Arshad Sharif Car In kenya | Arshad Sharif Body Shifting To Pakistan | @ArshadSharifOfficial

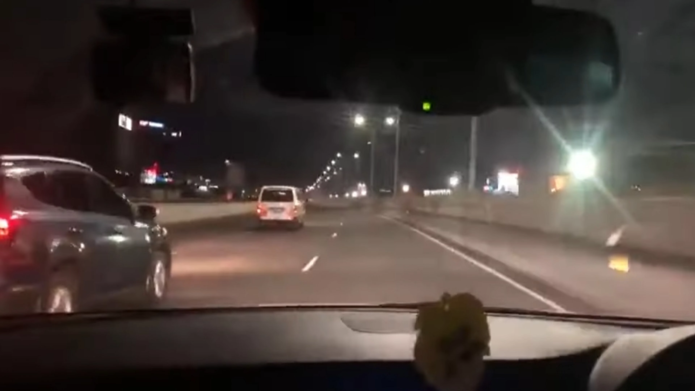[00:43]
اس بوکس کو بھی آپ دیکھ سکتے ہیں اور کس طریقہ کار سے وہ شفٹ کر رہے ہیں وہ بھی آپ سامنے دیکھ سکتے ہیں جس گاڑی میں اس کو شہید